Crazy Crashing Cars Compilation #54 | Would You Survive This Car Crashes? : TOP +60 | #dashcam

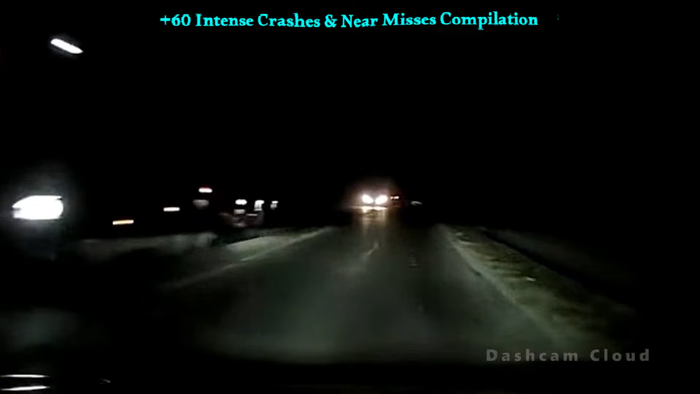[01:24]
Thankfully, no major damage, but a reminder to stay alert on the road. In the darkness, a sharp turn leads to chaos. Our driver loses control, and the car overturns into a ditch. A harrowing experience on a treacherous road, blinded by high beams.
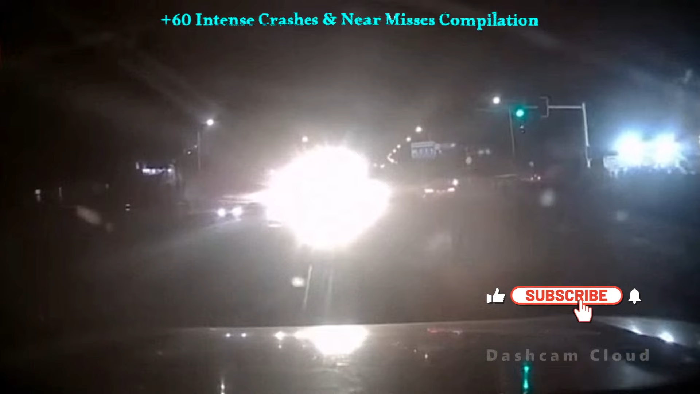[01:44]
Our driver, nearly blinded, spots pedestrians in the nick of time.
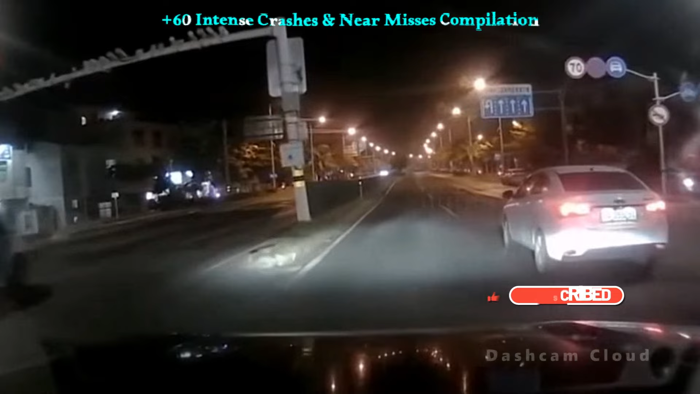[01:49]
A quick swerve prevents a potential catastrophe.
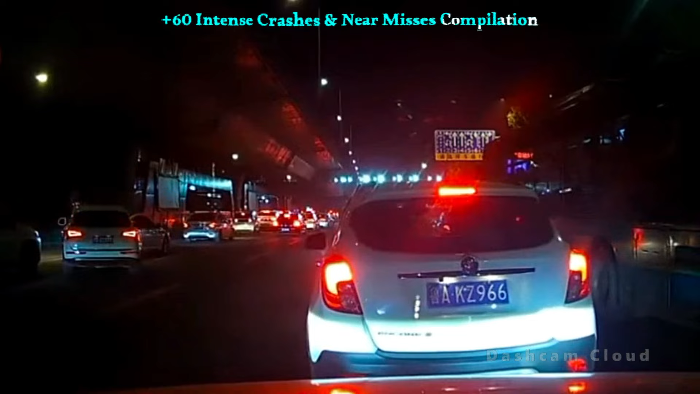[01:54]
Aggressive driving on display. A white sedan attempts to force its way into our lane, resulting in a collision that damages our car.
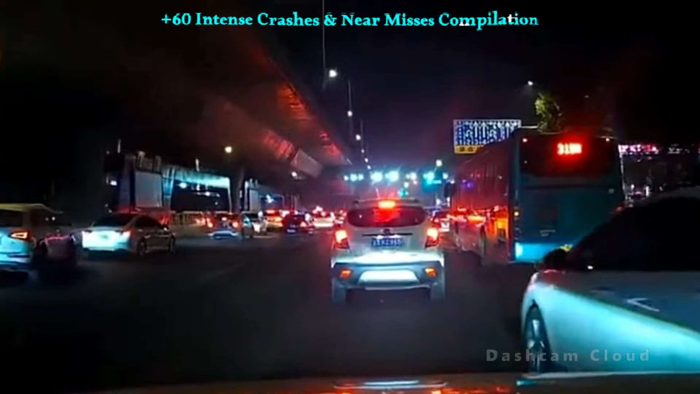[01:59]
Recklessness at its peak.
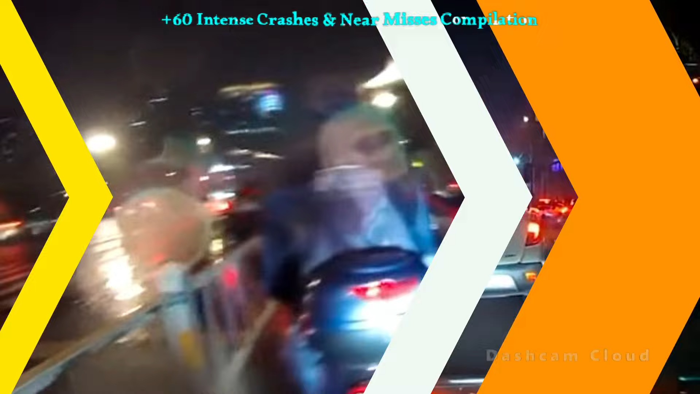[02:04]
A chilling rainy night incident. A scooter rider is hit by an unknown vehicle, leading to a fall on the wet road.
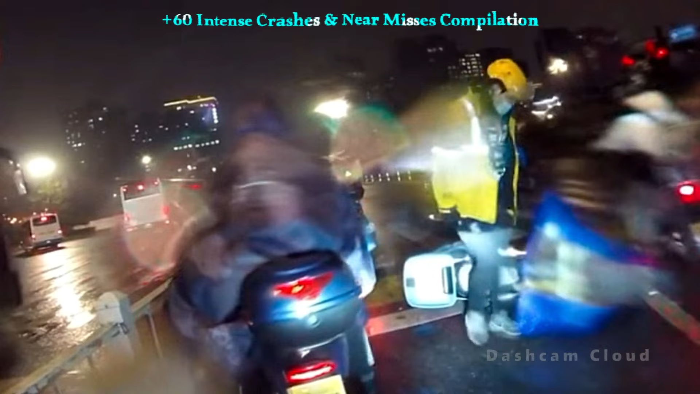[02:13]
Miraculously, the rider survives. Reckless speeding.
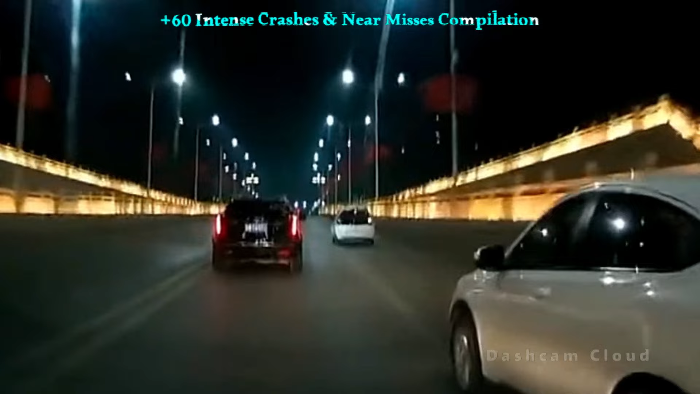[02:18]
A white sedan attempts to enter our lane at high speed, resulting in a forceful collision.
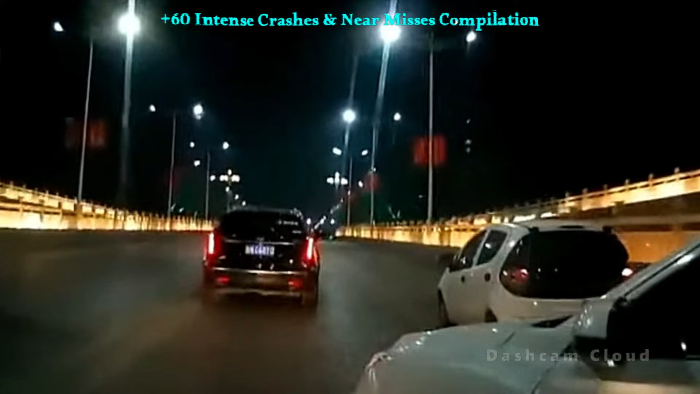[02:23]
This driver needs a lesson in responsible driving.
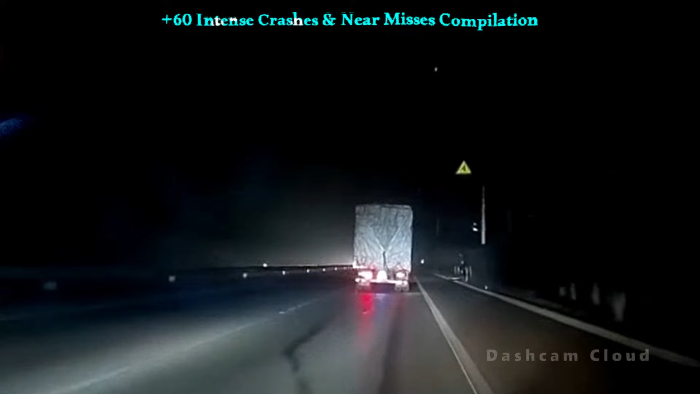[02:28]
Our next journey begins with a high speed overtaking attempt gone wrong. We were minding our own business when a truck trailer came out of nowhere and, bam. It hit us from behind.
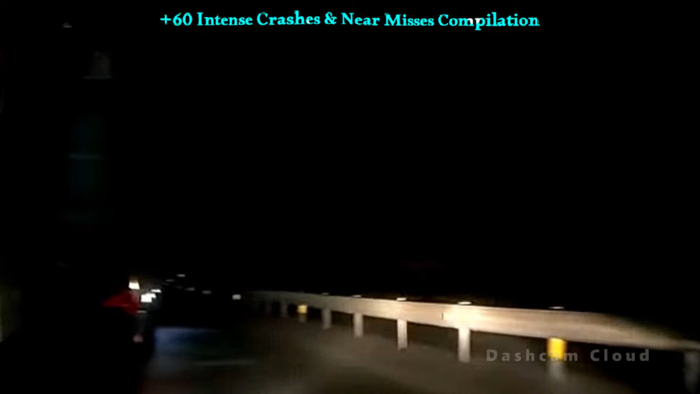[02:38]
The driver of the truck seemed to be on another planet, driving carelessly.
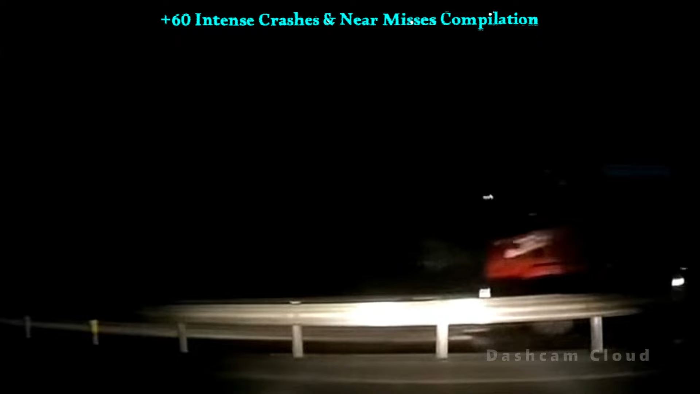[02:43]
Unbelievable. Next up, things took a turn for the worse on the expressway. Our car collided with a broken down vehicle, but thankfully, the passengers had the sense to stand outside. Miraculously, no one missed it, but it was a close call.
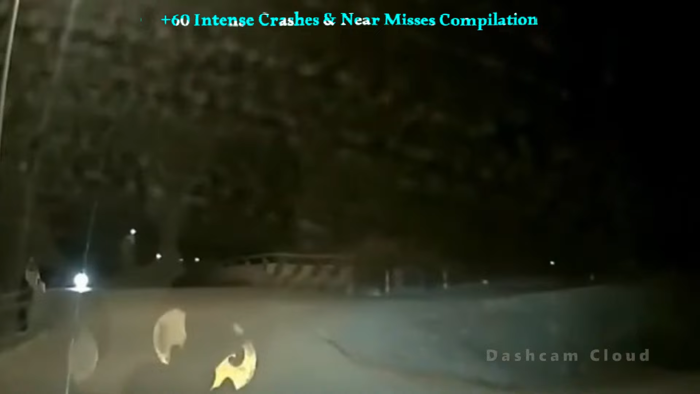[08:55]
and unfortunately, not everyone follows the rules of the road.
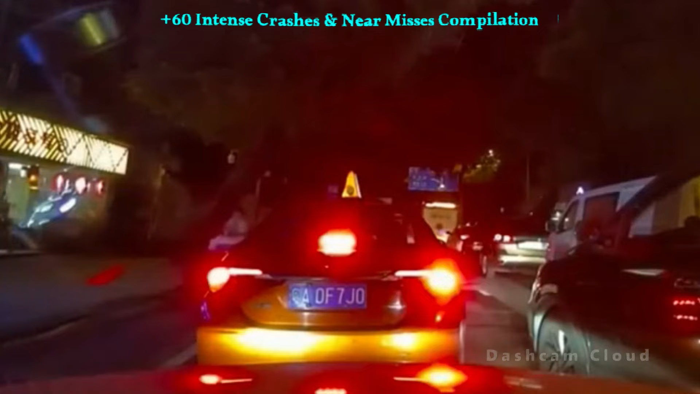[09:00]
And this scenario, a neighboring lane driver attempting to merge into ours ends up hitting us. Merging should be a smooth process, but not everyone seems to get the memo.
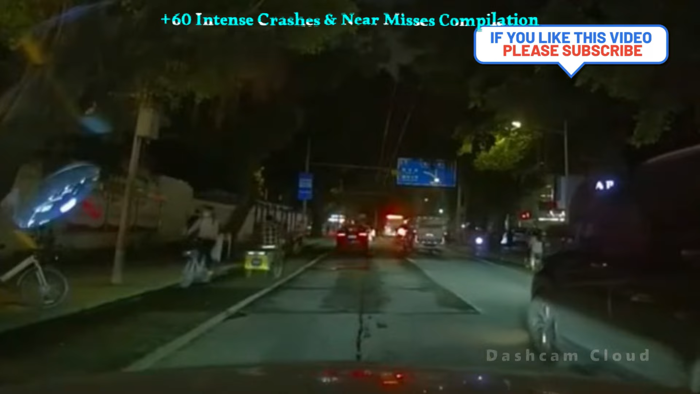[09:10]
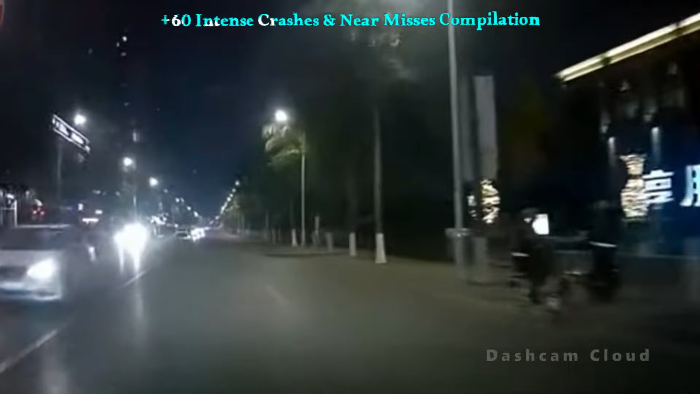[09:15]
Our next dash cam scene involves a car taking a turn without signaling, prompting our driver to swerve to avoid a collision.
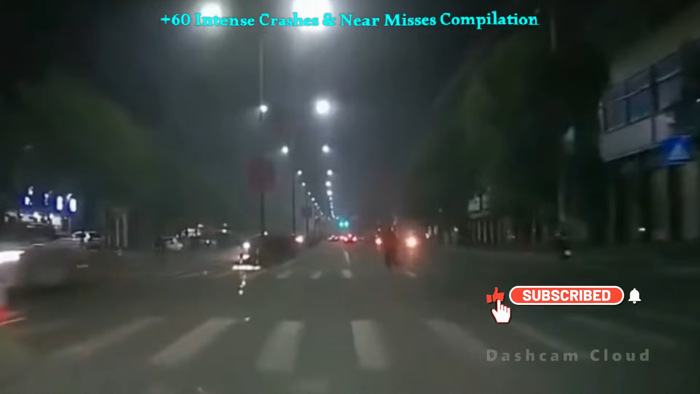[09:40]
In a heroic moment, our driver swerves to save a pedestrian at an intersection.
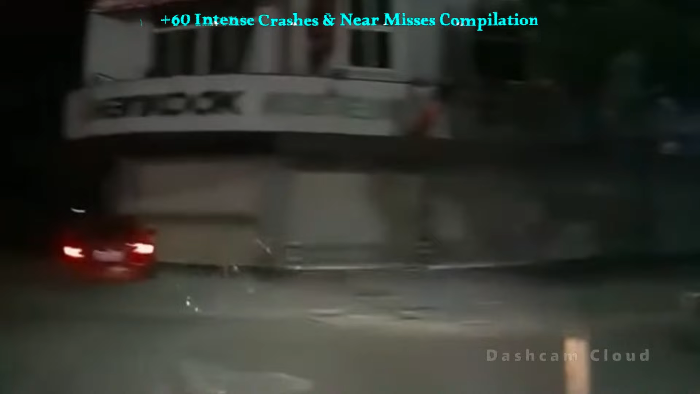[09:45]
Quick reflexes and responsible driving ensure no injuries.
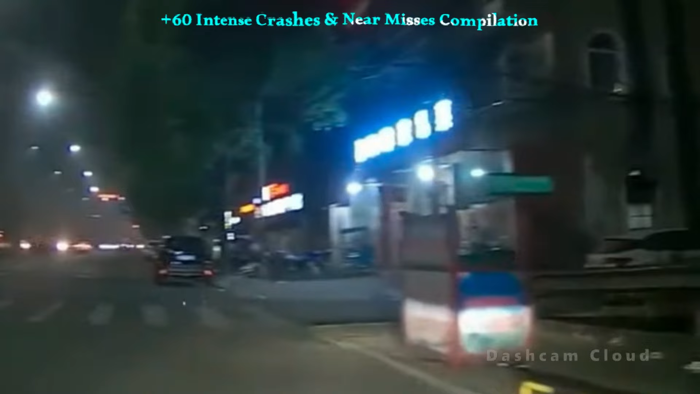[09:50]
It's a reminder that every action behind the wheel matters. A careless car driver hits us hard while crossing the square. It's unfortunate how one moment of negligence can lead to a collision.
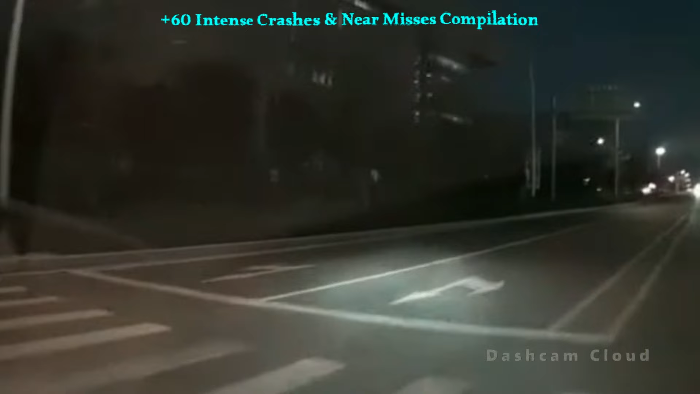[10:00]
Let's unpack the details of this sudden impact.
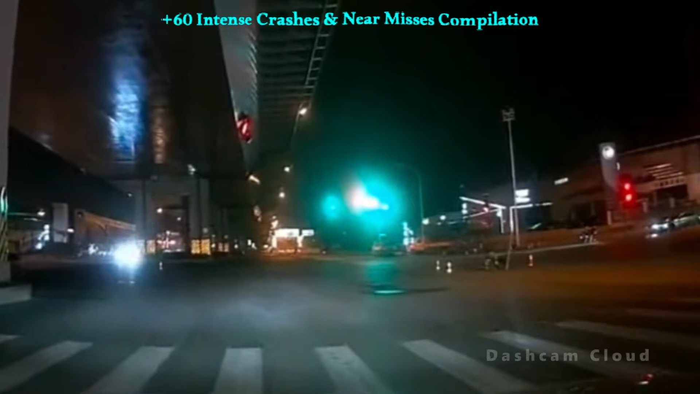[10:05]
As our car prepares to take a turn in the square, a bike rider suddenly appears and collides with us.
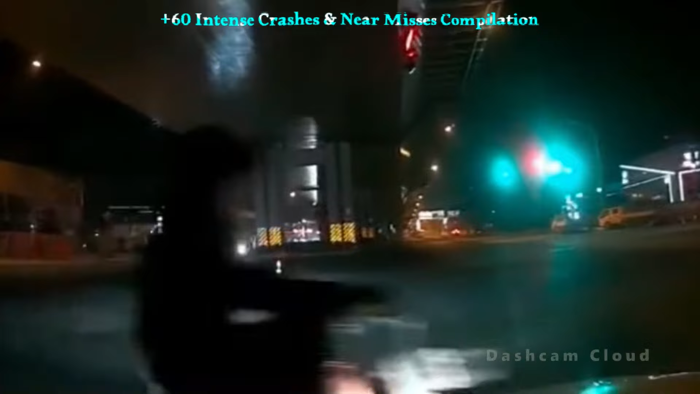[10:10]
A frustrating encounter with the reckless biker let's break down and comment what happened.
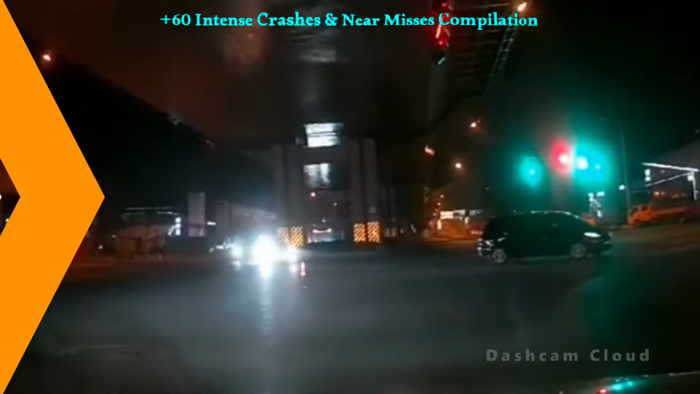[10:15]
Picture this, a crazy car driver leaves the door open while reversing, hitting both our car and another nearby.